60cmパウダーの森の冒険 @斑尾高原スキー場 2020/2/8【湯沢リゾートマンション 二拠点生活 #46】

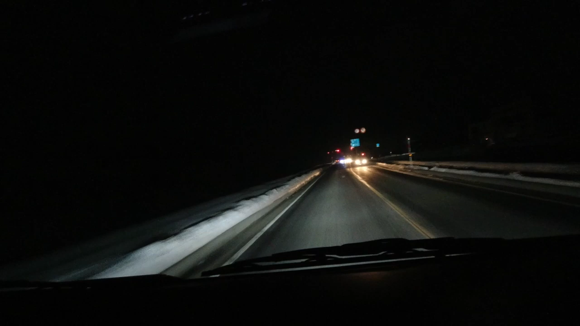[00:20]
ここから一気に山へ入っていきます上越方面なんだね私たちが今夜目指しているのはマダラオ高原スキー場です1年ぶり
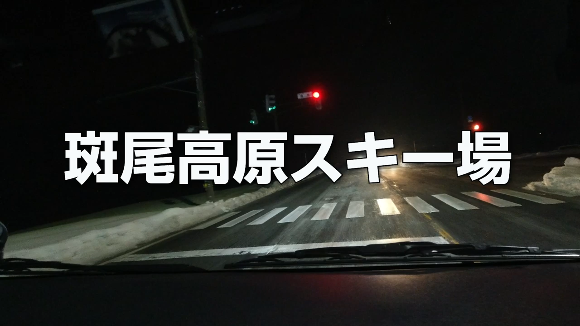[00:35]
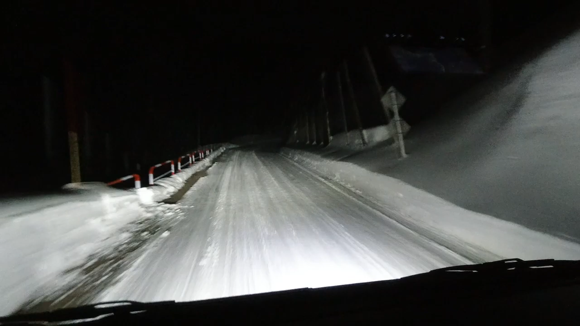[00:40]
突然気深い峠道に誘われました私はこんなつるりんちょな雪道を運転したくありませんそれにしたってすげえ道だなこれマダラオ到着マダラオエリア到着なんか幻想的すごいね今日ちょっとほら早めに着いたからライトアップも残っててすごいじゃんやっぱりマダラオペンション街だねあれ?
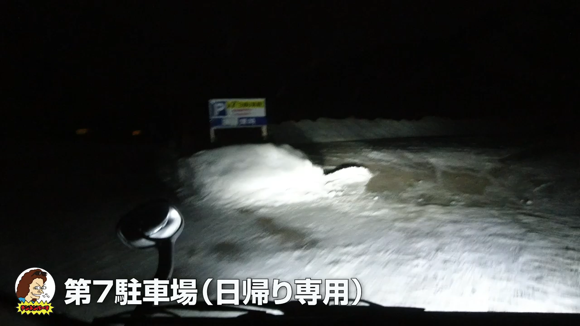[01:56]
車中泊ができますトイレがね正面今夜はこちら